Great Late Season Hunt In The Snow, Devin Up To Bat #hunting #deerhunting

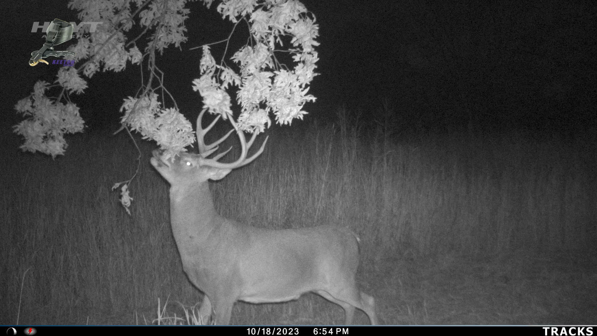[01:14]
One would be the Mike Reed 8, another short tine 10, kind of a bully buck, and then another 8-pointer that is a bully buck.